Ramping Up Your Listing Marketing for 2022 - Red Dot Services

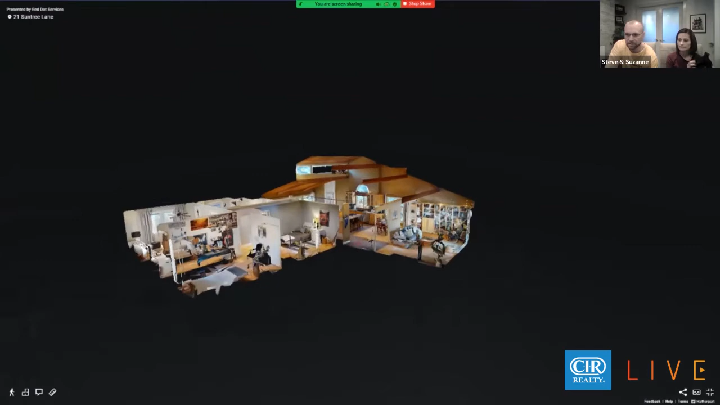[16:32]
Um, being able to capture this space here and then stitch together something like this so that you can truly visualize what you're looking at. Right. I mean, so here's the front door.
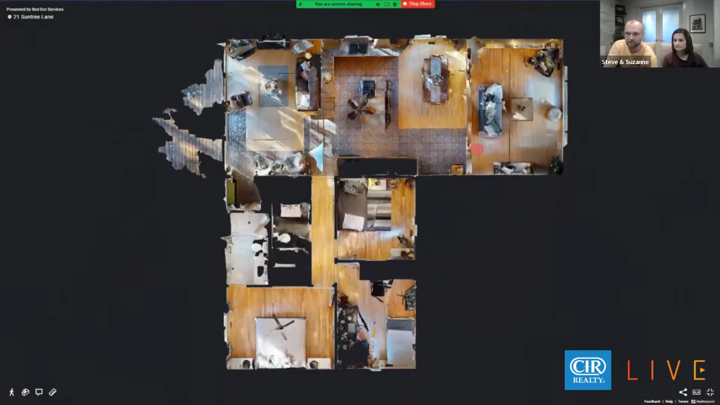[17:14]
but there's a really neat feature here as well that you can literally take.
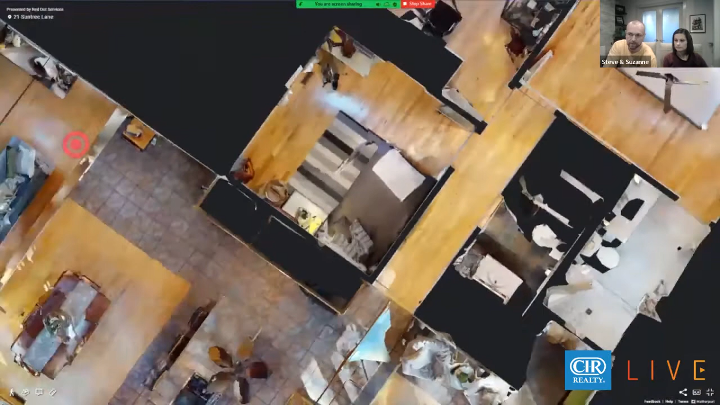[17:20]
Whoa. You can take measurements right from here. I didn't know this feature existed and I was blown away at this. Yeah, this is, this is really cool. It's, uh, I mean, we're, we're always going to measure your home anyway.
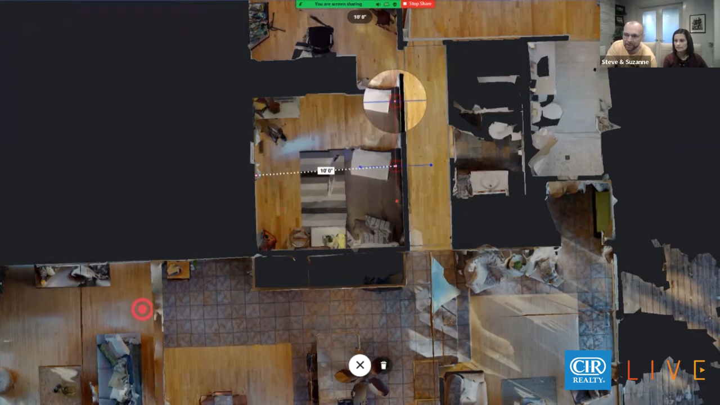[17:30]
What it isn't capable of doing is an RMS measurement. Um, be careful of this because the RMS rules are different. Everything's measured from the exterior. Some things are included, some things aren't. So we're always going to do a manual RMS measurement anytime we do a Matterport. So we know we're accurate, but having said that, I mean, you can see here,
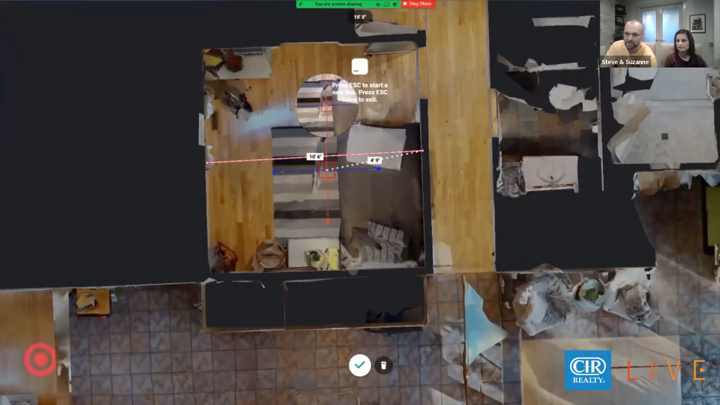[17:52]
if you want to know, you know, if you want to know about sizing, you've got, you've got the ability right on here to add dimensions, to check you, you know, you can go in and see here, for an example, I'll go back to, uh, the inside.
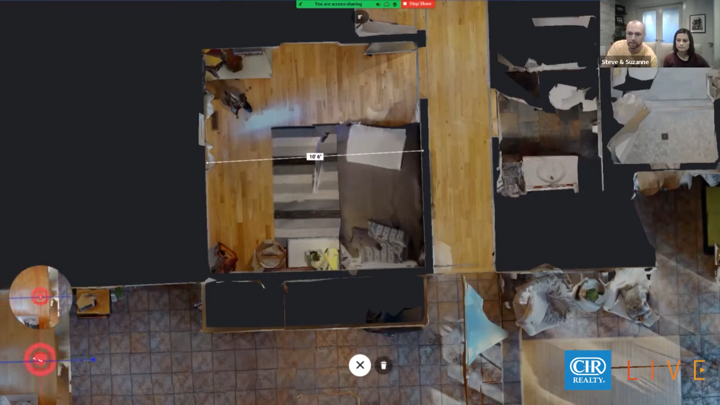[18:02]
I mean, if you were looking at window sizes and you want to see about your, you know, your new drapes here,